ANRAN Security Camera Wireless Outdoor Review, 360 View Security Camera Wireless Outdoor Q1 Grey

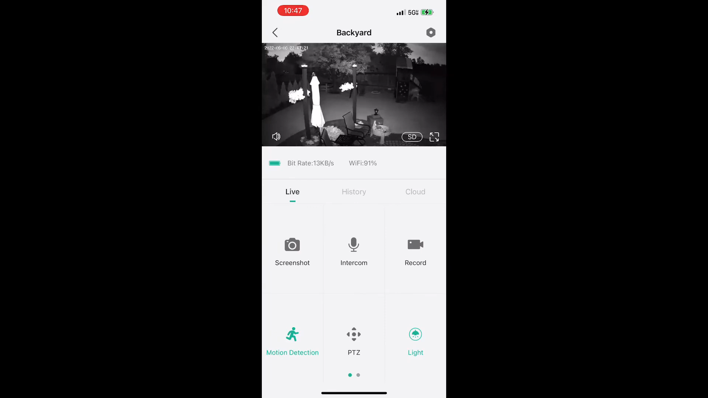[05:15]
but still a very clear picture at night and really great camera overall.